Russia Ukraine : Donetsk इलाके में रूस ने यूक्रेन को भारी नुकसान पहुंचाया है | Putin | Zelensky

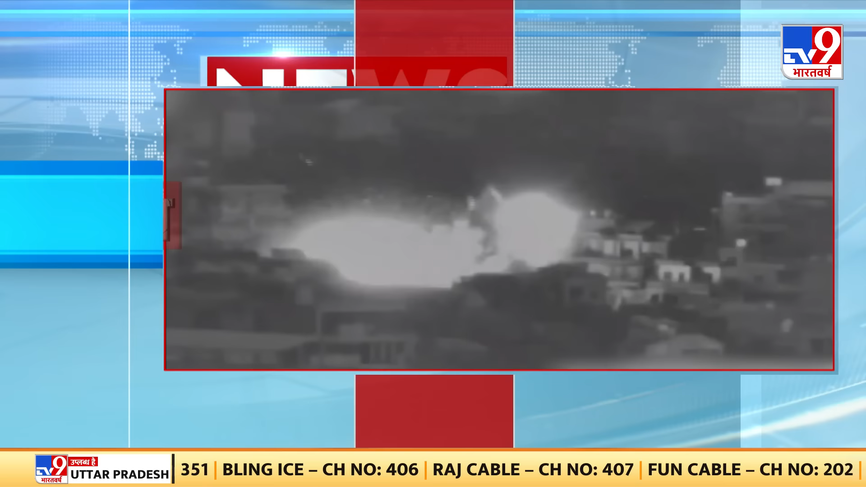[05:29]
दक्षुन लेबनान में इसराइल की सेना ने हिजबुला के ठिकानों को निशाना बनाया सभी लोग एक परिवार के थे इसराइल का कोई बयान इस घटा पर नहीं आया है स्थान्य मीडिया ने लेबनान के सुरक्षा एजेंसियों के हवाले से ये जानकारी दी है